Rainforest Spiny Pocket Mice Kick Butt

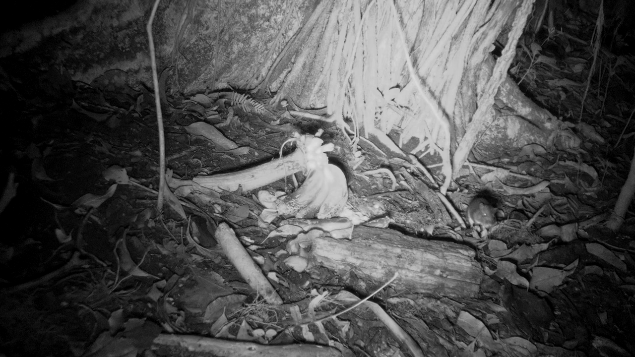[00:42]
It's every mouse for himself. In fact, their northern counterparts, the kangaroo mice, are known for robbing the seed caches of fellow mice.
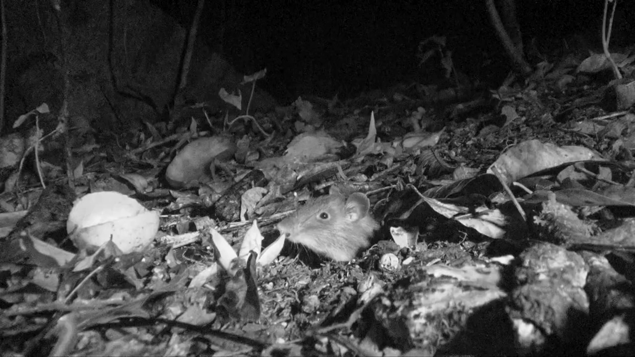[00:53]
So much for honor among mice. They could put up a pretty good fight and it seems like they're spring-loaded.